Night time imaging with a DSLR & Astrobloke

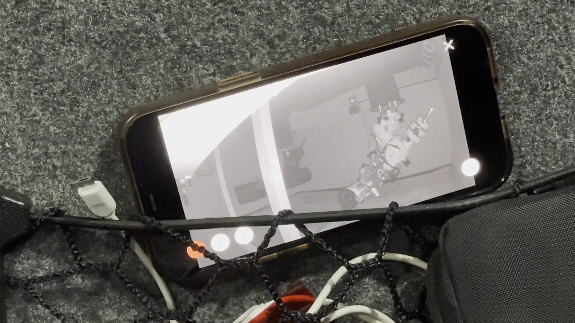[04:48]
the uh rig i'll just put it on the side so i've got to screw it to the wall but i can see the roof moving look